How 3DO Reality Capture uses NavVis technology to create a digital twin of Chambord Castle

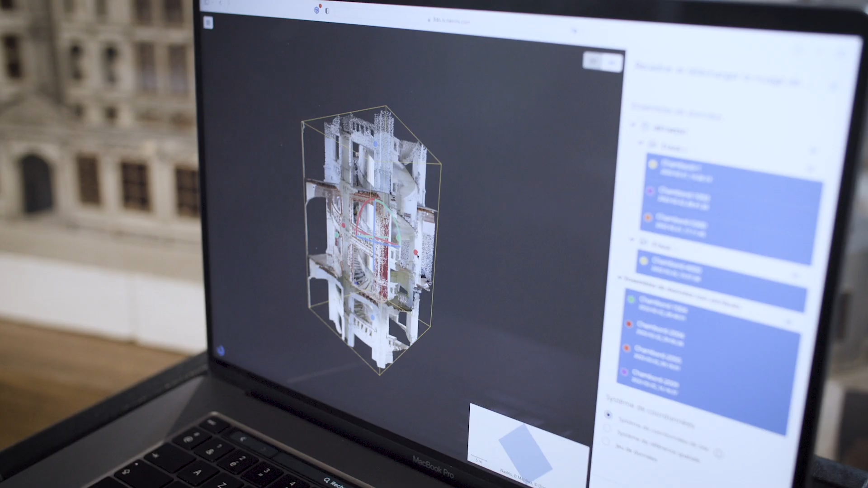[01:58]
which will allow architects to easily work with up-to-date 360-degree panoramic images and point cloud data.
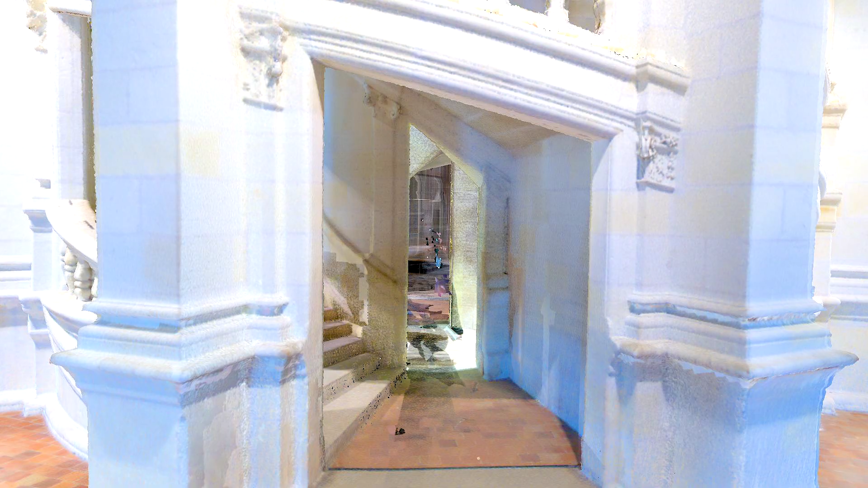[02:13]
We are familiar with the quality of the data produced by Navis